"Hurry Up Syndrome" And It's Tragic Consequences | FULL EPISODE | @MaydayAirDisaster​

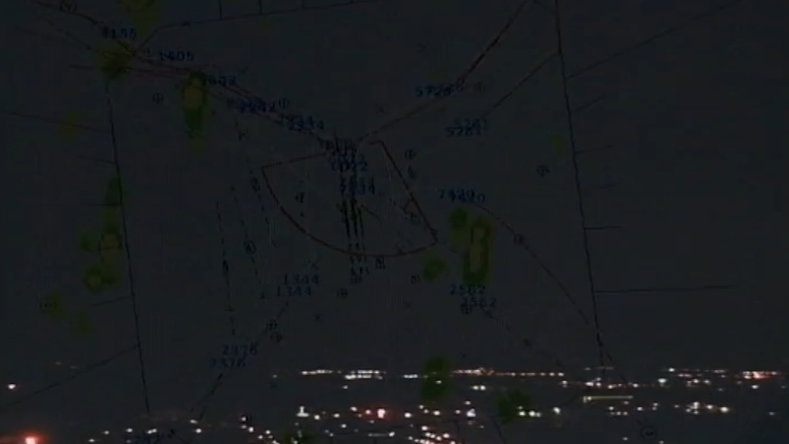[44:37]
Their animation plots the planes coming into land, overlaid with radar images of the storms.
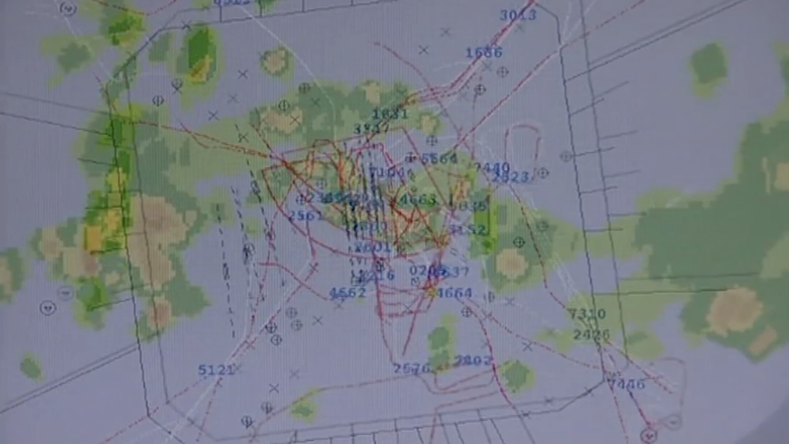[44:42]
Anything yellow or orange is a potentially severe thunderstorm.